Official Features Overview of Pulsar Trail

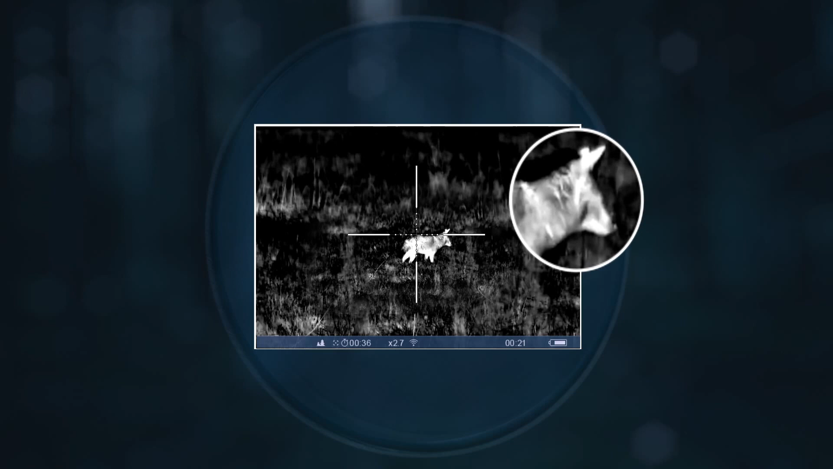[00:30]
The best thermal rendering software in its class for image sharpness. Variable magnification for the better identification of remotely located objects.